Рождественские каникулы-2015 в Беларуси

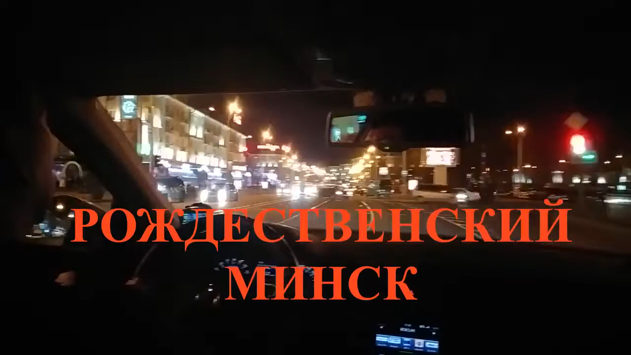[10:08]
мы к вечеру очередного дня нашего рождественского путешествия
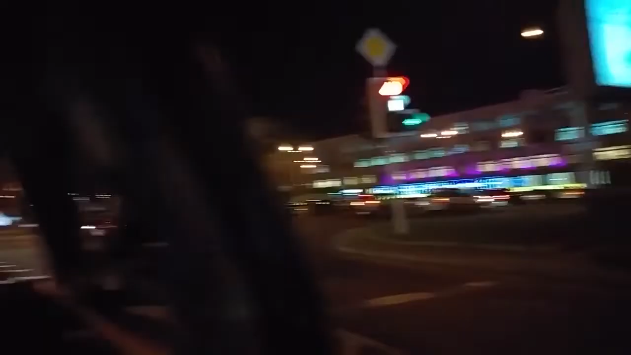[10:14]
прибыли в город-герой Минск.
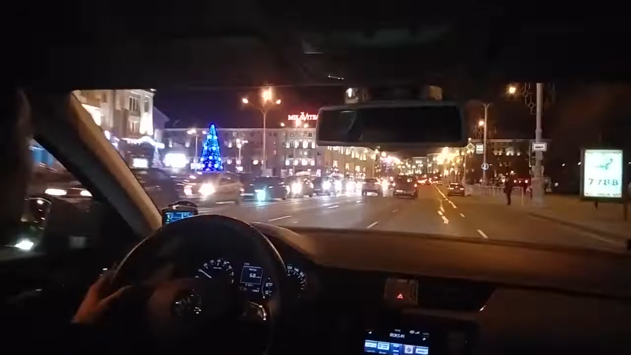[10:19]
Белорусская столица встретила нас широкими проспектами, множеством красочных огней рождественской иллюминации.